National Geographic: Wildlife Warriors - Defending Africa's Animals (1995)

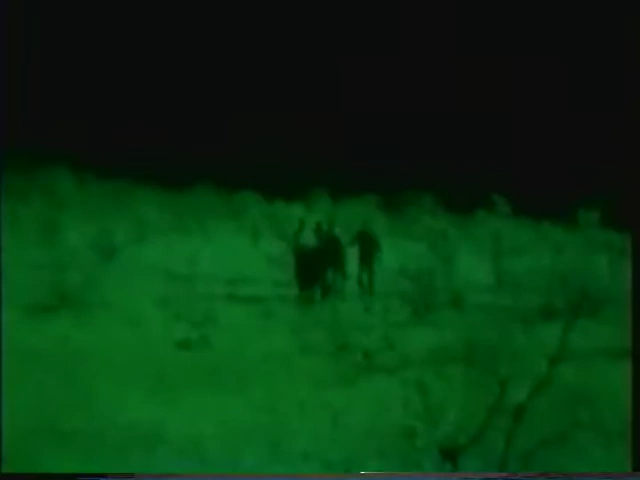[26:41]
pockets of poachers are run down
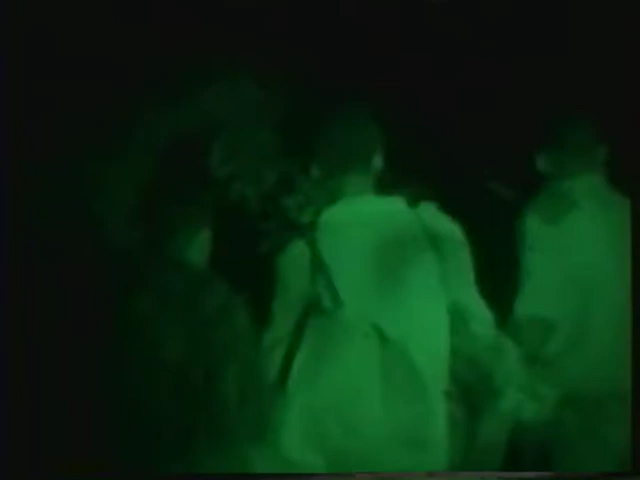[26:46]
in the eerie green shadows and gathered in for interrogation